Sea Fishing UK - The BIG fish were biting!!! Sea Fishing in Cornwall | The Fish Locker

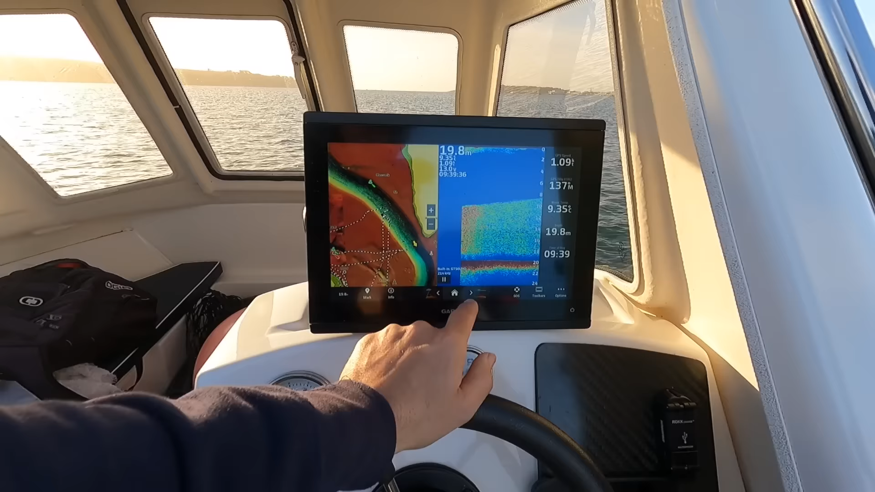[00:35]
On screen: depth 19.8 m
Now look, it's a big shoal of fish. I'm thinking that's probably going to be pilchards. That's fine for me.